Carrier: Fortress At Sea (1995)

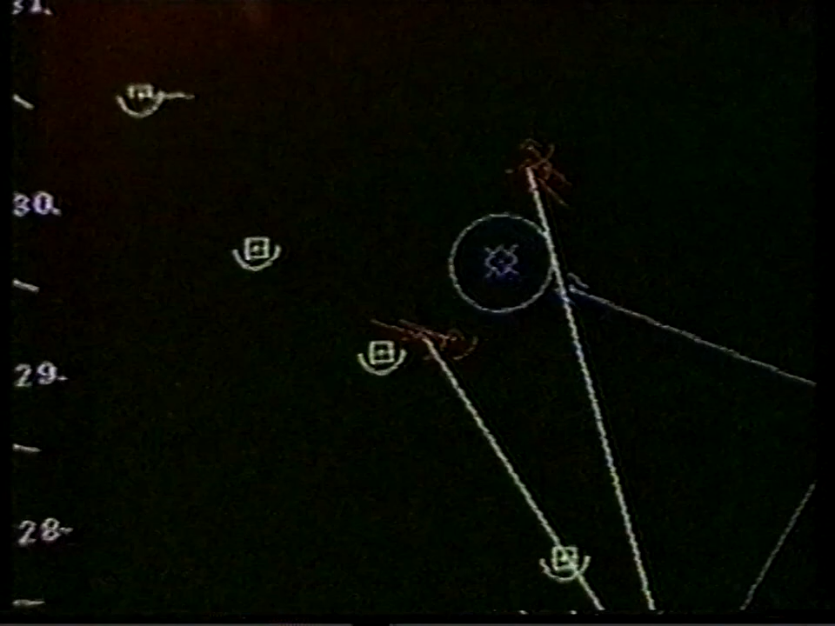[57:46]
Here we have potentially hostile aircraft in the target area.